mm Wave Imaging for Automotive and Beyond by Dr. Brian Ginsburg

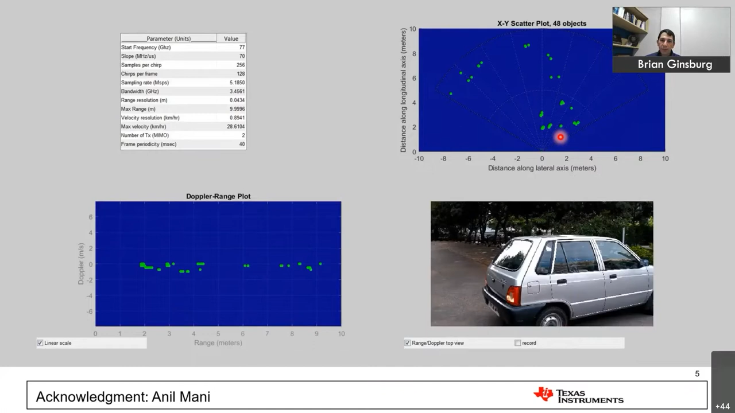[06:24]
You don't see a lot of details about it, but you can definitely tell that there is something there.
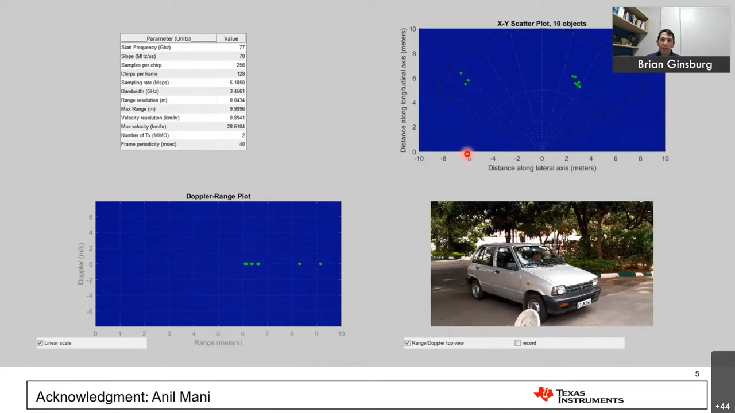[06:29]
The bottom left plot is something that's a little bit more interesting, I think, for people who have not spent a lot of time with radar.
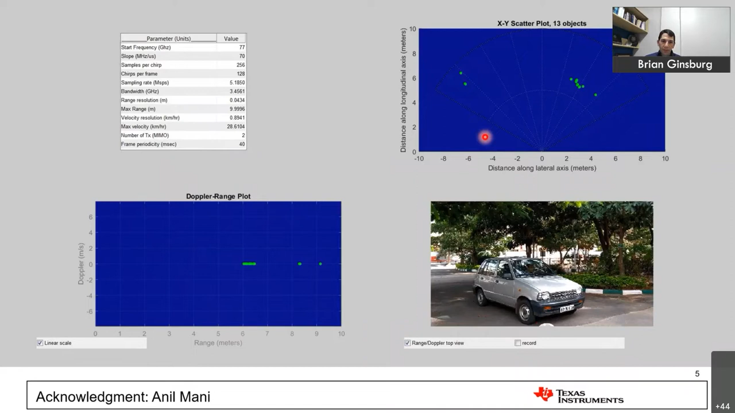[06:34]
This is the same image plotted in range and Doppler, or radial velocity. And as the car is moving towards this, you can see that you get these very sharp lines.
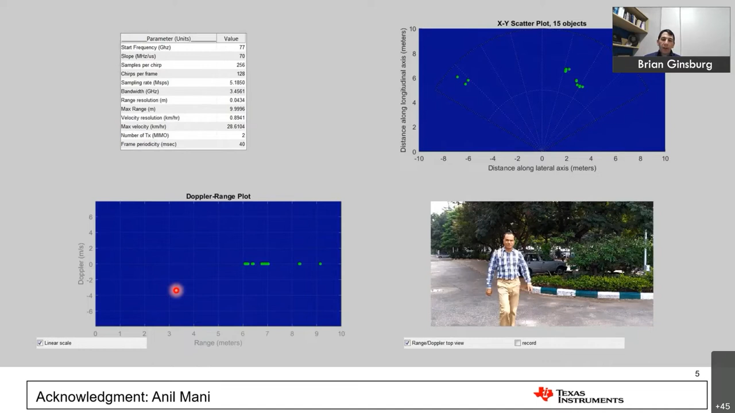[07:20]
But unlike a vehicle, when Sandeep is out here, or the person is walking in front of a radar, you will see this has a very different signature.
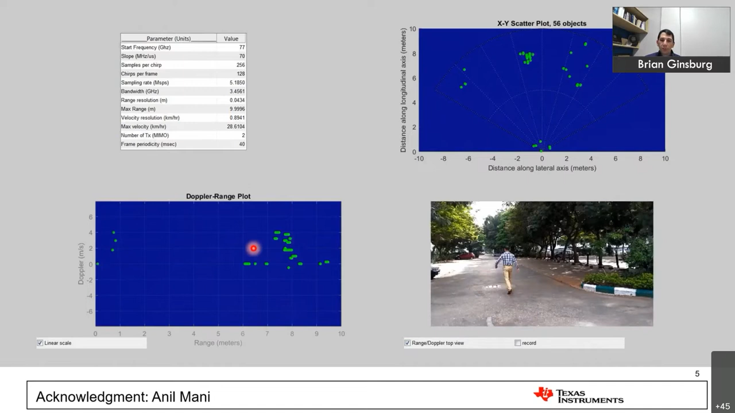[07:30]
So here, the range Doppler plot is showing basically an oscillatory behavior, whereas the car was showing these sharp lines. And this is because a human is not a rigid body.
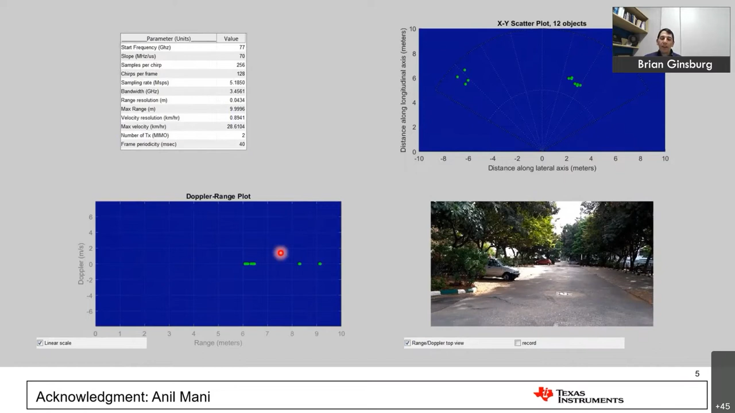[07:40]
And as your average, your torso might be moving at a relatively constant velocity,
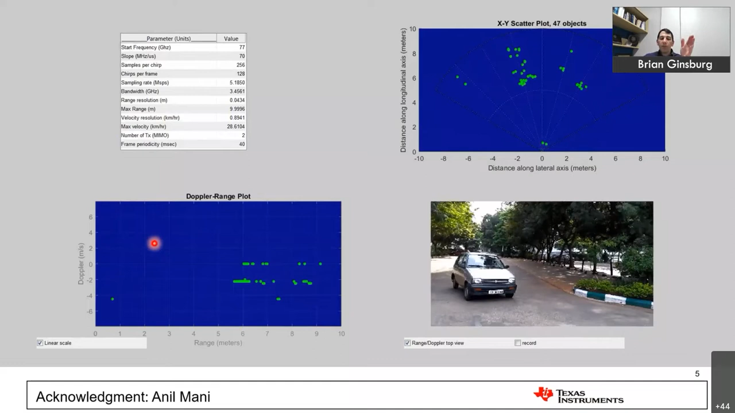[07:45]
but your arms and legs are alternatively swinging forward and then swinging backwards with respect to your torso, and the radar can pick that up directly.